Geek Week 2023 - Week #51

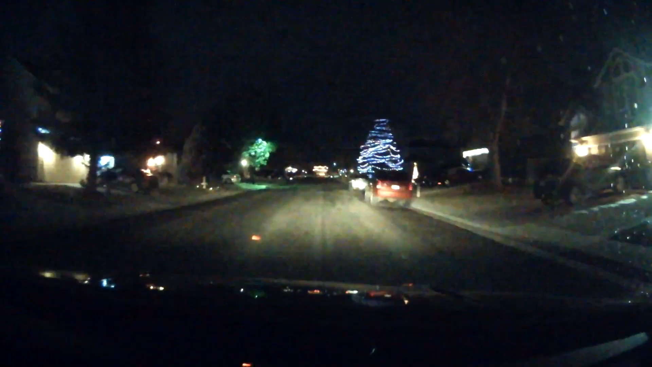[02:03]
and we all hop in the car and look at the Christmas lights around town.